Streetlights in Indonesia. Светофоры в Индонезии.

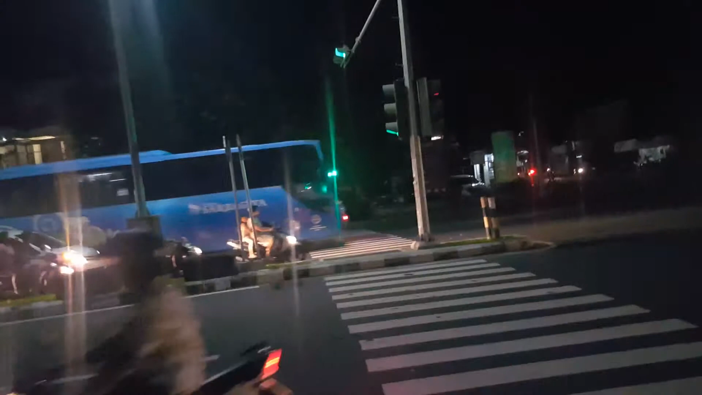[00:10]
могу понять мне можно вообще сейчас перепадить или нельзя вообще ничего не понимаю я